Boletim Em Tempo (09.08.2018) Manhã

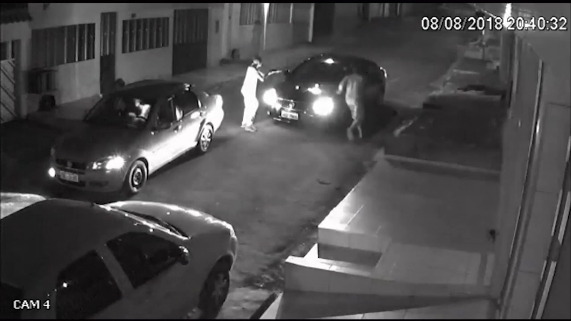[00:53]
Esses suspeitos tomaram de assalto o veículo de uma universitária de 25 anos lá na rua 211 do núcleo 16 da Cidade Nova. E aí, em fuga, eles praticaram diversos arrastões ali na Avenida Coronel Sávio Belota.